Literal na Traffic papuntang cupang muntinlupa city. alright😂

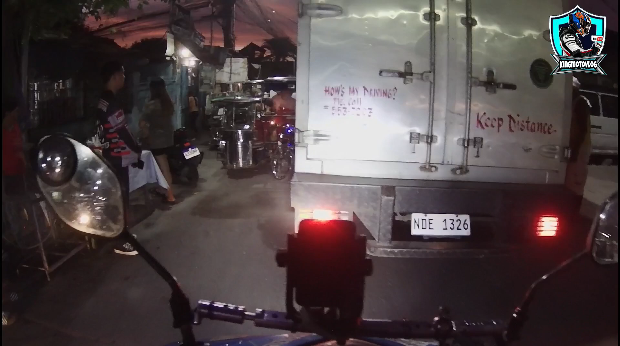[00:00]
Oh, ang laki naman ito. Traffic tayo dito ah.
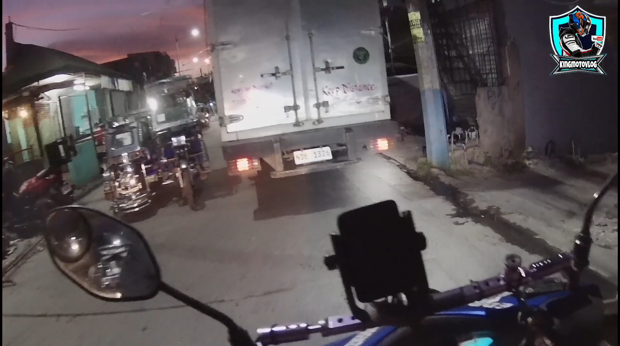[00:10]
Buwan na itong truck na to. Skip ang daan dito sa Barangay Cuyab, San Pedro, Laguna. Dediretso tayo ng papuntang Barangay Cupang, Muntinlupa. Then, Sukat, Muntinlupa. Yun, pumasok.
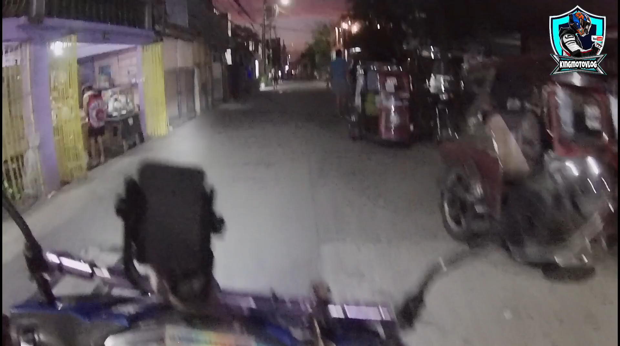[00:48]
Nasa Tunasan na tayo, mga idol. Tunasan na ba ito? Oo, Tunasan. Ayan o.
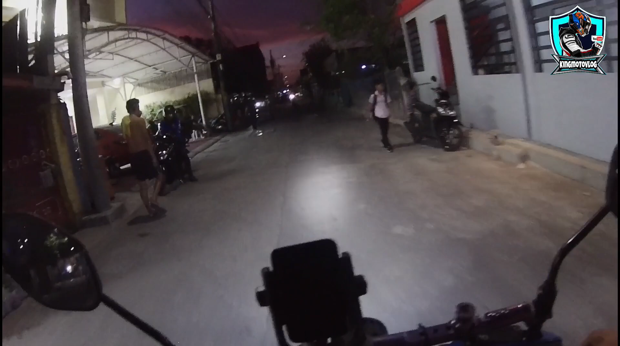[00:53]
Multi-purpose. So, naglooban tayo kasi nakashort tayo. Hindi tayo Luga Highway. Pero, traffic din dito eh. Ay, one way pala ito.
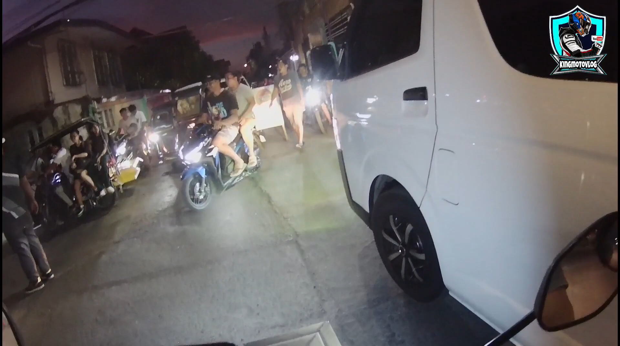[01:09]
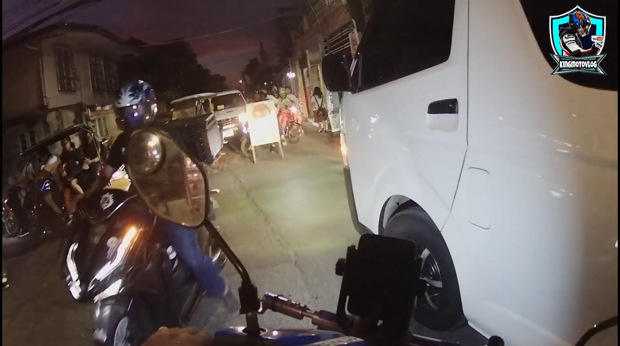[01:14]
Ako, one way pala. Hindi na ano natin, mga idol. Ay, nako. Nagbara na. Ano mga kadaan yan? Hindi na makakadaan.
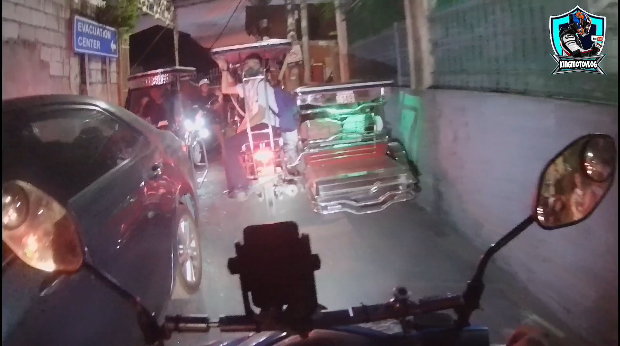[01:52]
Piyesta yata dito kaya nag one way dun eh.
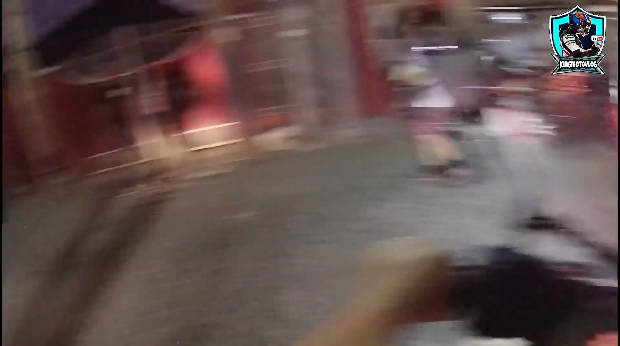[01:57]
Si Logmill, ayun oh. Ang dami pala kainan dito, Hapag Barrio. Alright.
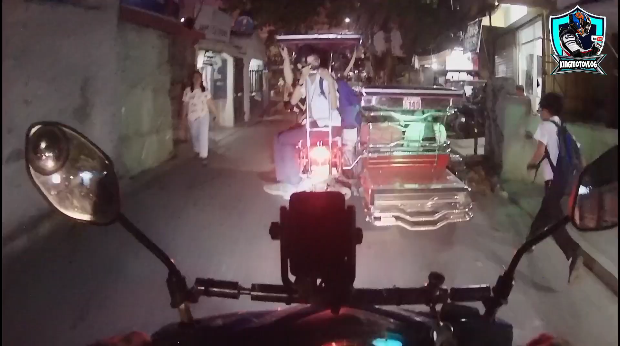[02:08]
So, dito yung palabot mga idol oh. Bukas pa sila. Kanina pa tong batang to ah. Medyo traffic lang dito.
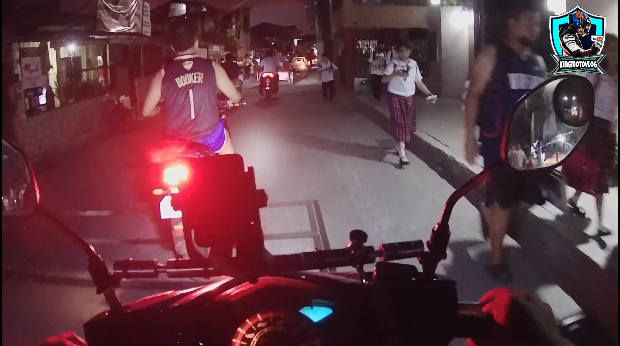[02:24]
Kasi labasan ng mga estudyante. School.
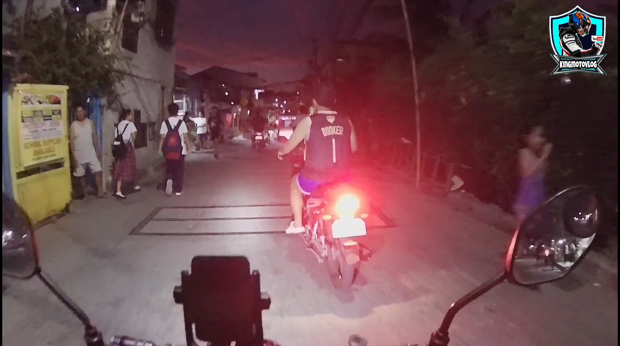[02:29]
Pag mag-highway tayo, baka matraffic din tayo eh. Dito na lang. Traffic, grabe.
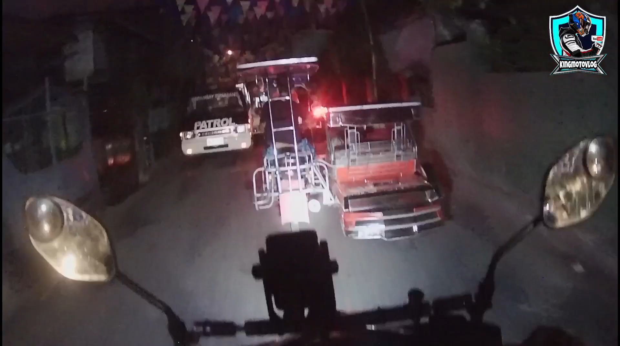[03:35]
Pagpasok natin ng Putatan, yun, medyo maluwag-luwag na. Yeah, okay. Kaya nag one way kasi labasan yata ng estudyante.
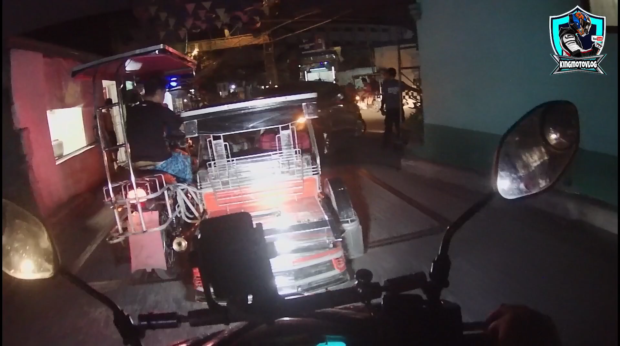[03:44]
Wala namang ginagawang kalsada dito. So, yun, ngayon lang ulit tayo nakadaan dito ng gabi. Kaya hindi natin alam, one way pala doon pag labasan ng mga estudyante. Alright.
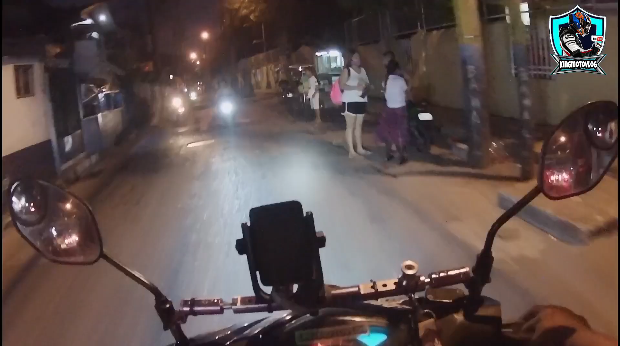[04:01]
So dito medyo maluwag-luwag na ang kalsada. Dito naman papuntang
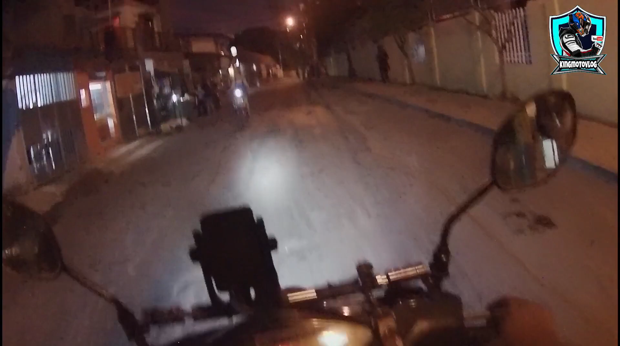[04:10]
sports complex ng Muntinlupa diyan sa kakanan kayo diyan. Dito. Yan. Papuntang sports center. Mga manunod ng basketball, pwede dyan. Luwag dito mga idol. Oh. Ang laki ng Tunasan pala.
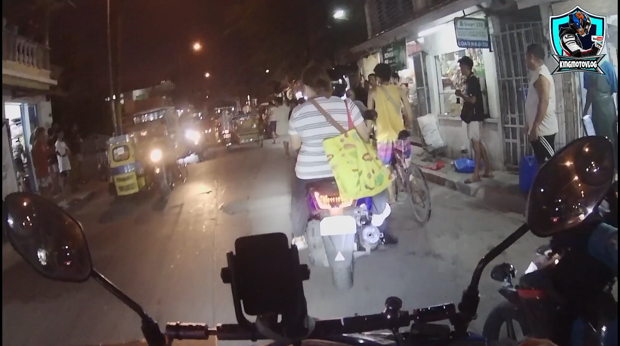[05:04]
May huli daw, mga walang helmet. Ayun nga oh, may naka-post na ano.
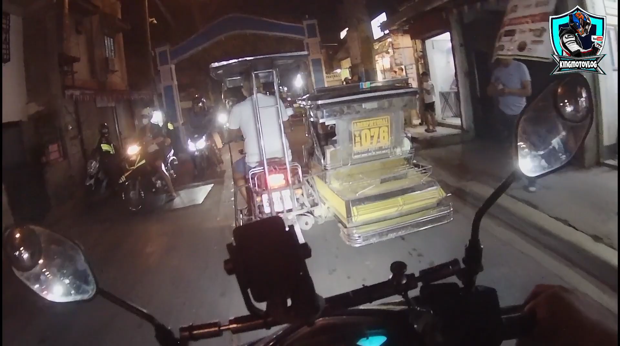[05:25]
Enforcer, huliin sila dito pag walang helmet.
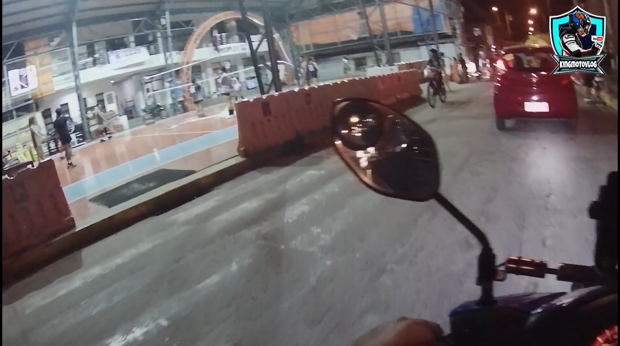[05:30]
Ang ganda ng court dito, mga idol oh. Parang marmol yung ano, flooring. Ganda.
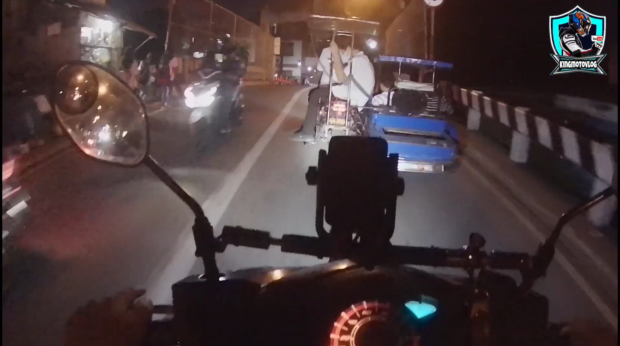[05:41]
Kaya tanong na ako, nasa na daw ako. Inuman kasi itong pupuntahan natin eh. Pasok na tayo ng Wawa. Wawa ba?
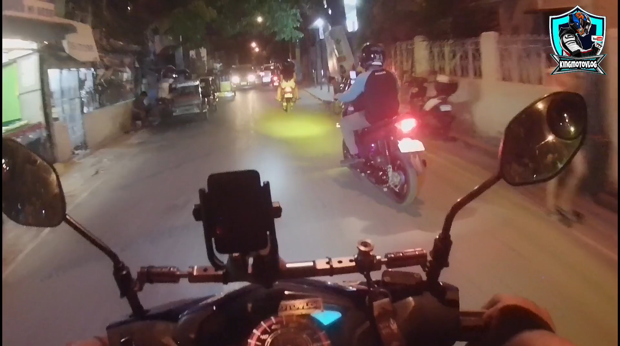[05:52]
Oo. Ay hindi, ano? Ilaya. Sorry, Ilaya pala ang pasok natin ito. So, papasok na tayo ng Alabang. Tapos yon sa Ilaya. Ayan, pagpasok natin ng Ilaya, medyo traffic dito mga idol. Pagpasok ng Alabang. Alabang na tayo.